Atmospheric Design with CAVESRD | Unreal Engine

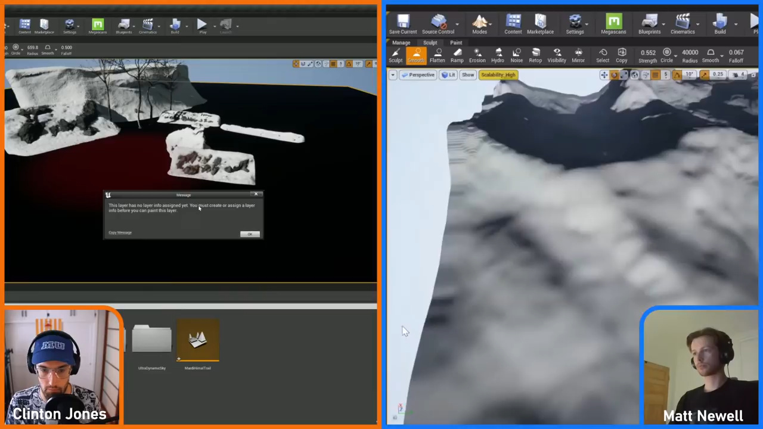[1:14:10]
On the chat as well. It looks like a bit depth issue.